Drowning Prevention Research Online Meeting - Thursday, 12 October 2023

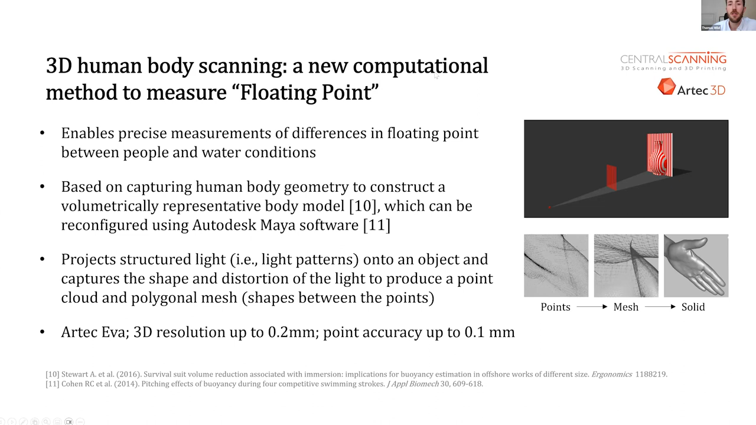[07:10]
So to the right of the slide, you see a GIF, which shows the general process and the breakdown of information, how it's produced. For our study, we've used the handheld Arctic IDRA scanning device, which produces a high-definition 3D body model. For our setup, we scanned participants in the anatomical position. To prevent arm movement, they held orthopedic walking sticks, so you'll notice it's not in the photo. And there were three components to each scan. Basically, we did the full-body scan with the orthopedic walking sticks. Then we scanned the bottom of the feet separately and also the hands separately as well.
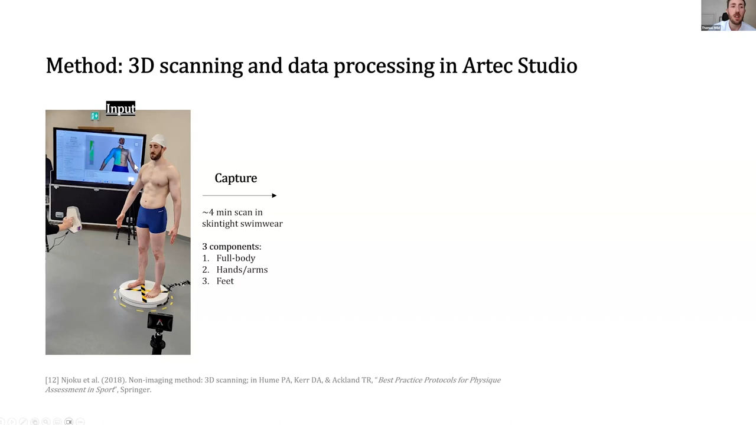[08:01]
limb segment length to the full body model. The screen behind here shows the general data being recorded at the time of the scan. In the middle, you see the initial output. So the left shows the number of capture frames, which is typically about 1 to 2,000. And the right shows pieces of the scan, which were later joined up. Post-processing involves a series of generic steps to render a volumetrically representative 3D body model, shown here to the right, and some information here generated from the model, in particular the volume and surface area, weights from a force plate,
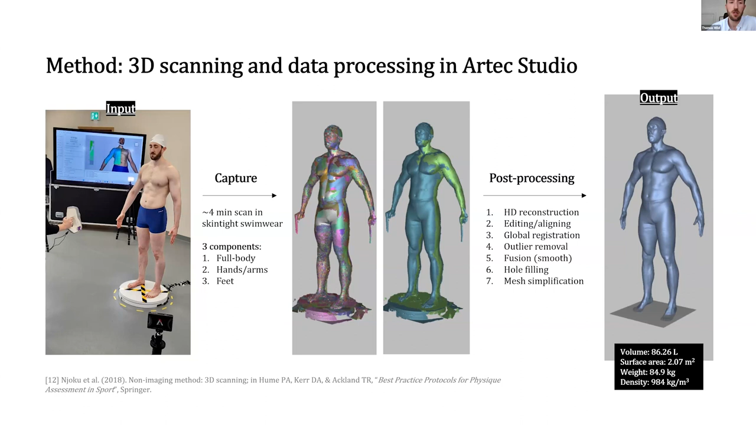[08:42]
and then densities calculated from a combination of those two things. Our preliminary insights show good agreement between hydrostatic weighing and 3D body scanning for the estimation of body volume. Once we have our body scan, we can import it into another piece of software that enables us to do a series of steps to fit and manipulate a skeleton using joints, essentially. So you see here this yellow skeleton, I've tilted the head and rotated the hands, and the resulting volume change was 0.05%, so extremely small. And this became our horizontal model. So after some scaling in another piece of software,
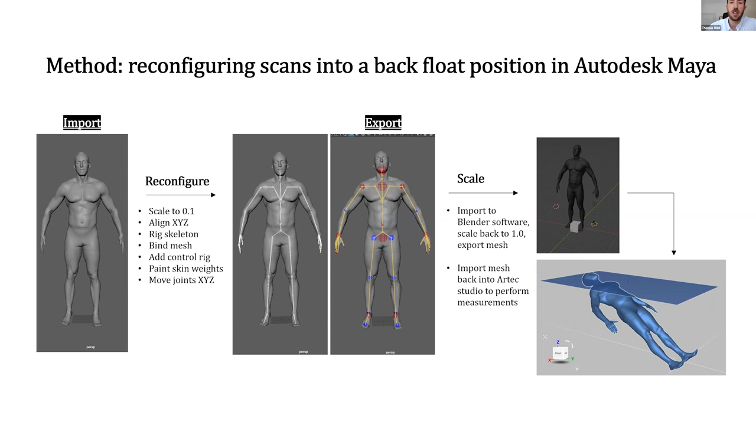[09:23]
the body was imported back into the original software to conduct the measurements along with the vertical model. The following slides provide some values for one person, and this is essentially just reporting the method we're using. The floating point was calculated by working out the proportion of body volume buoyed above the surface of water based on relative density.